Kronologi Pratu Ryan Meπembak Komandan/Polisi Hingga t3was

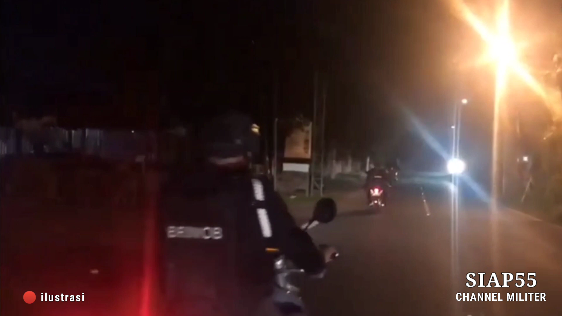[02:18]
Dan saat bersamaan, seorang anggota BRIMO, Ferry Andriana melintas dengan sepeda motornya.